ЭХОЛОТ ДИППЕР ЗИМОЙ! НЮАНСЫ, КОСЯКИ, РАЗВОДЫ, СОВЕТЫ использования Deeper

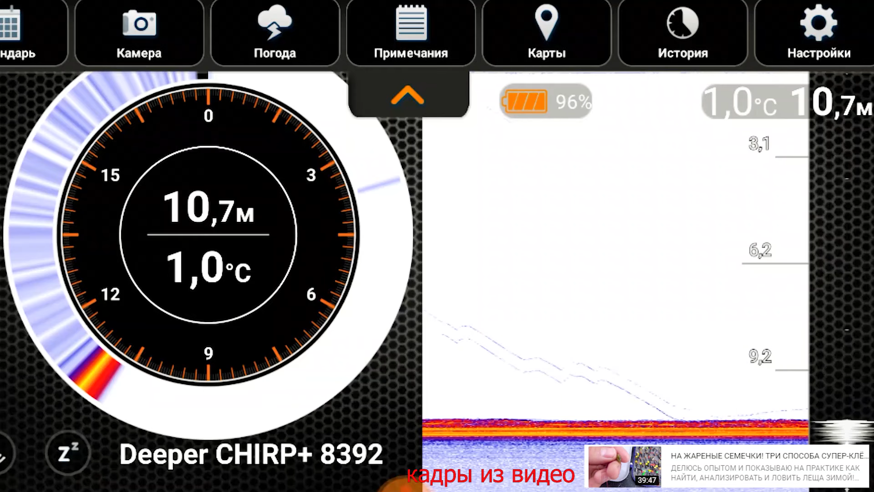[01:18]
On screen: depth 10.7 m, water 1.0°C
Пока мы не видим ничего, видим только как чертик поднимается. И вот появляется такая темная полоса. Она начинает отрываться. Она поднимается за чертиком.
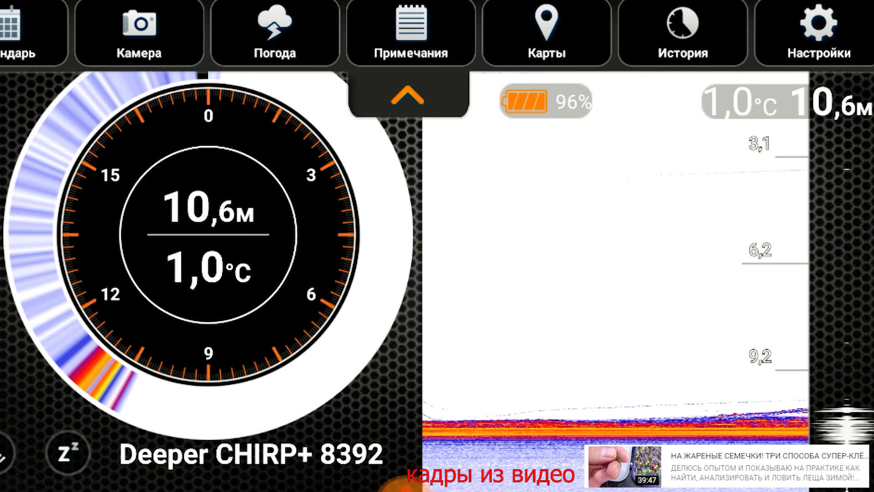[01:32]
On screen: depth 10.6 m, water 1.0°C
Вот видите, ее отрывало? Нет, она ушла в итоге вниз. Хорошо, мы за ним вниз.
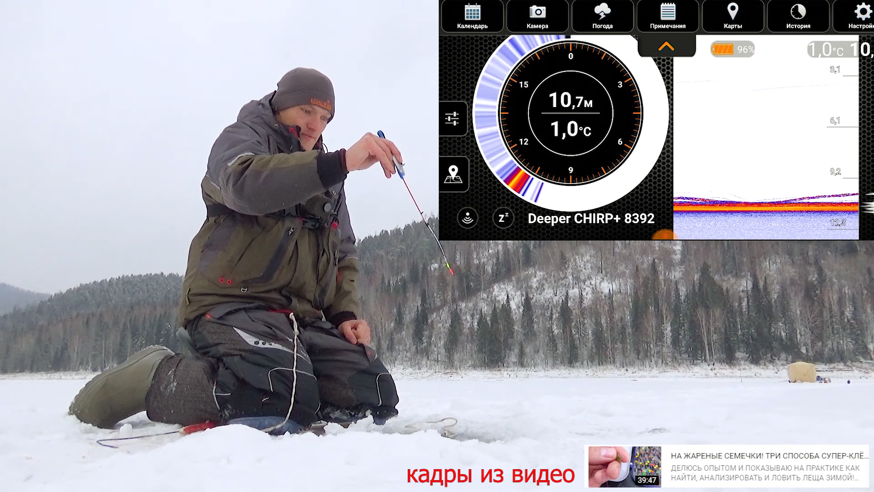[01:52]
On screen: depth 10.7 m, water 1.0°C
Вот он прям идет, идет, идет, идет за чертиком. Сейчас должна быть поклевка. Нет, опять вниз ушел. А вон еще второй лещ. То есть, что-то ему не нравится. То есть, он как бы сопровождает, но не берет. То есть, штука очень информативная. Очень помогает вообще в рыбалке понимать, что вообще там происходит.
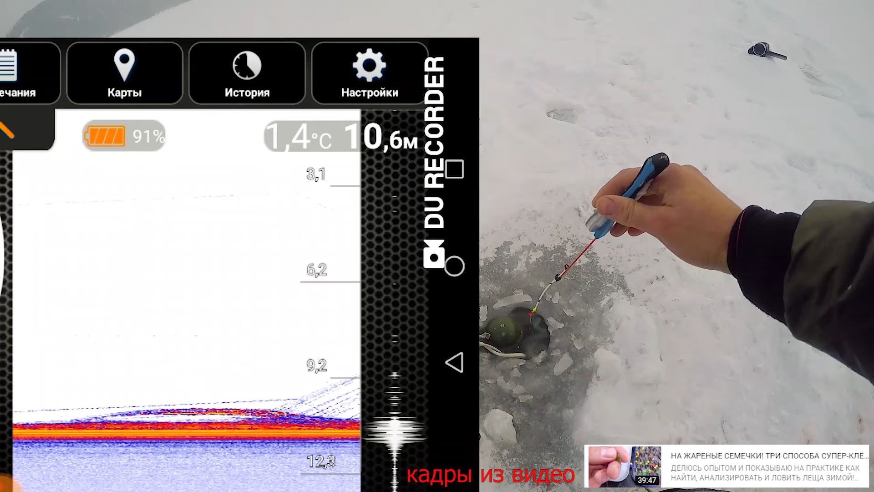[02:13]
On screen: depth 10.6 m, water 1.4°C
Вот видно, сейчас пузыри идут.
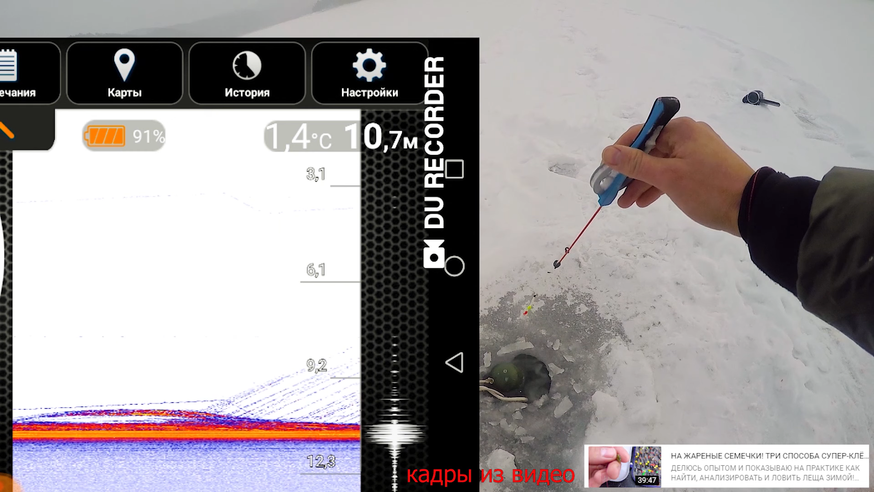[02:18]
On screen: depth 10.7 m, water 1.4°C
Это лещ активно кормится на дне. И поднимает пузыри.
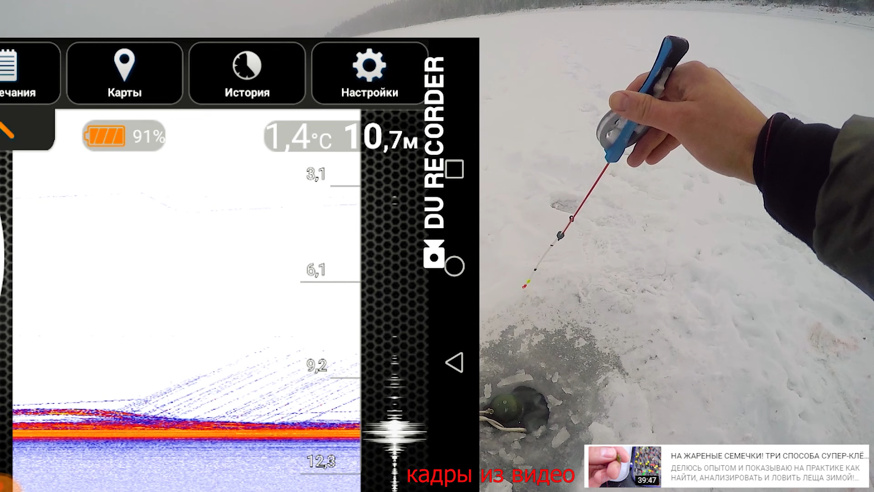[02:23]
On screen: depth 10.7 m, water 1.4°C
Корм, муть. Итак, зима. Самый главный минус, это, конечно же, холод.
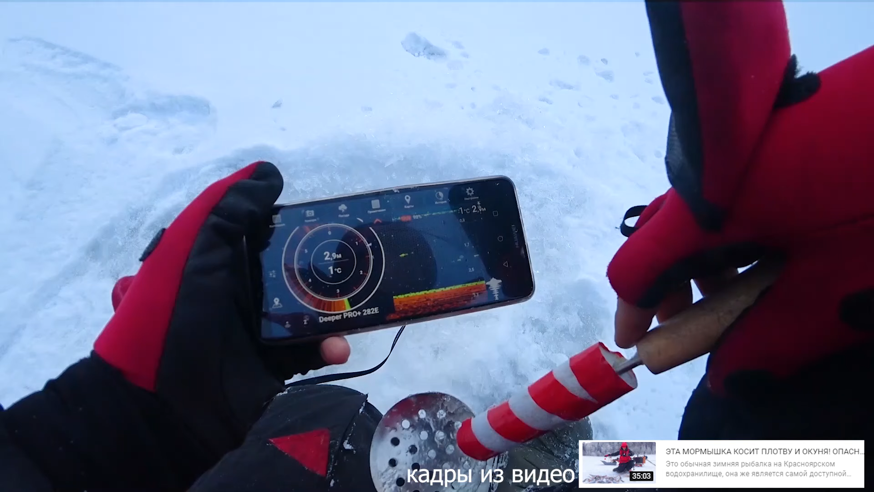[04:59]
А вот на глубине 2,9 замечаю активность. И в луч одновременно попадает сразу три рыбины. Это хороший знак.
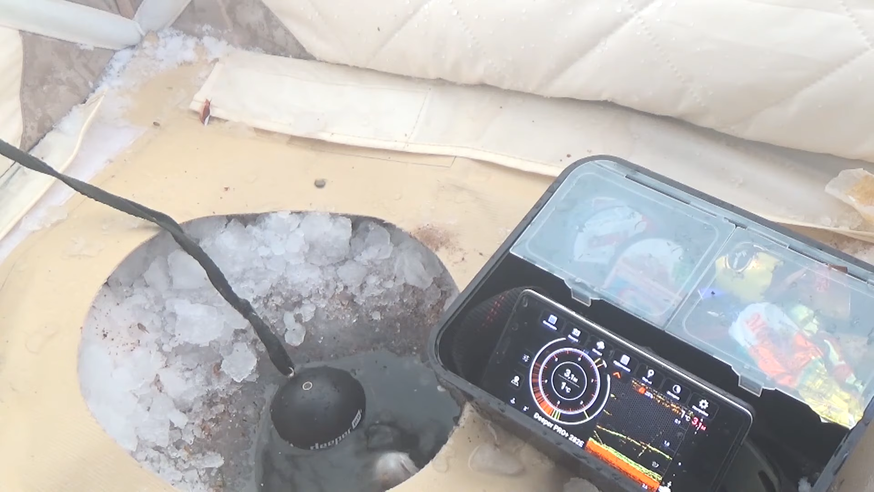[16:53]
Можно ли в программе находить сохраненные метки, где рыбачил?